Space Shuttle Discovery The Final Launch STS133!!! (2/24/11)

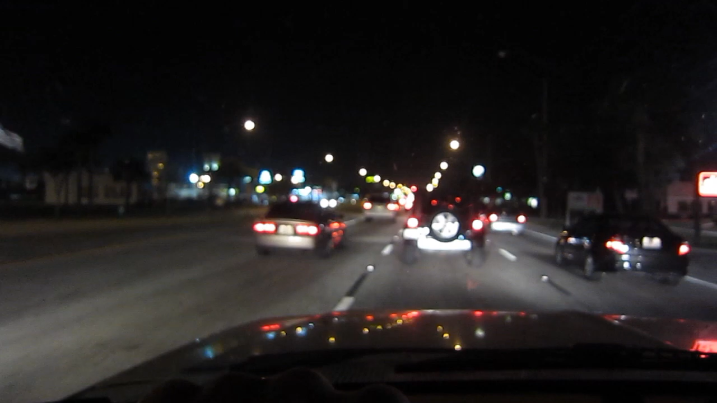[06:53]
It is 10 o'clock at night, and there's still people sitting in traffic from the launch. The launch was at 4:50 this afternoon.